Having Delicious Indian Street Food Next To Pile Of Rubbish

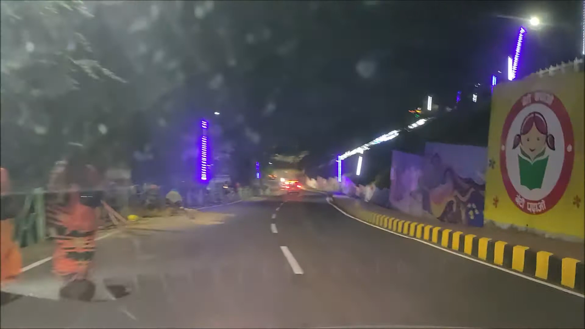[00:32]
there's more graffiti there's map of India on the right as well it's nicely lit I mean from this perspective you can't see much
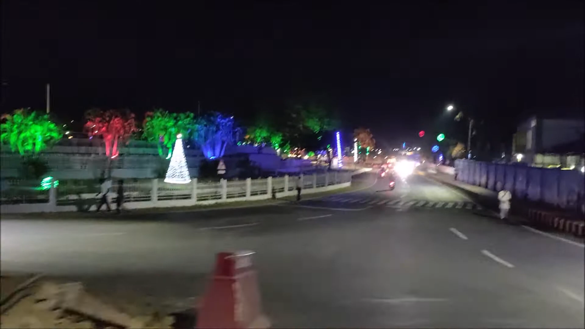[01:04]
see? that's what it looks like yeah the trees are amazing
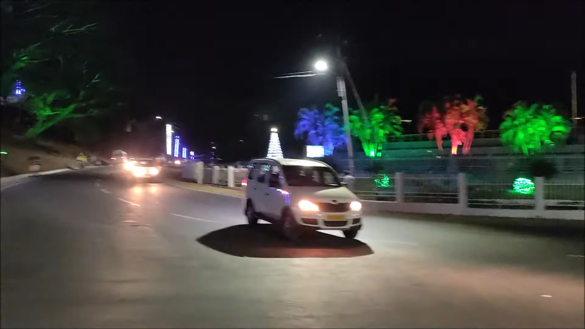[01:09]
they are truly amazing
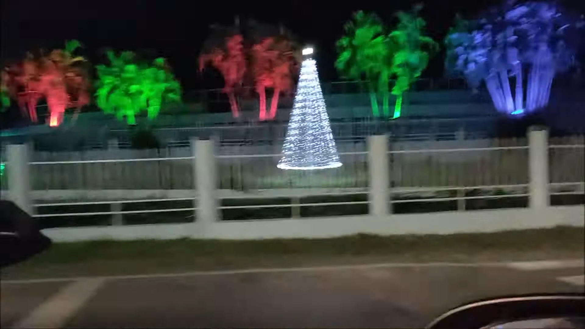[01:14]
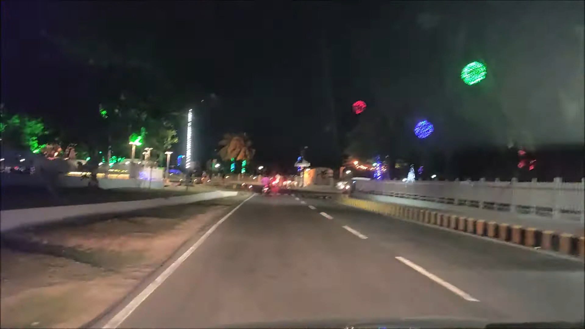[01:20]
so it looks like a fanfare at some point the amount of lights here this used to be a really green park with a lot of different flowers
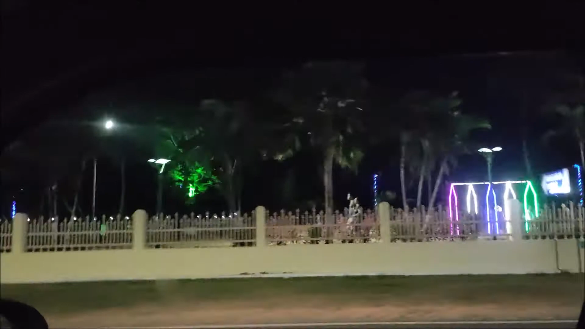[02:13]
yeah as you can see it's barren now yeah it is pretty cool actually
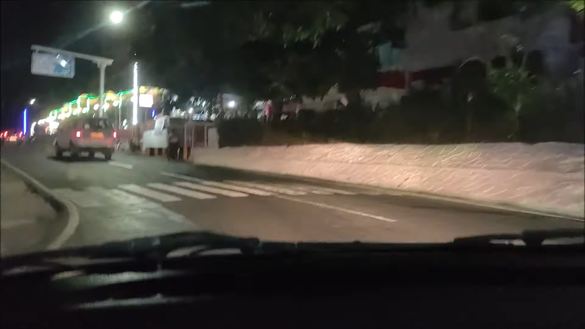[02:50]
just reached the place this is on the right this is where we're going to eat
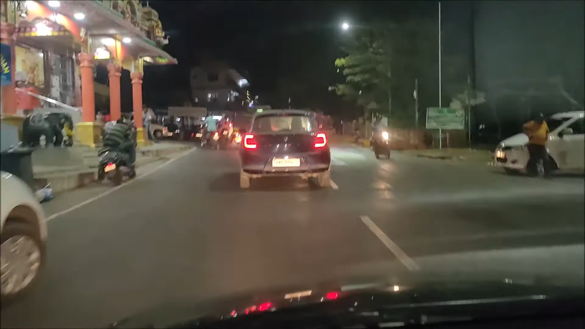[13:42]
So we are approaching another junction Let's expect some chaos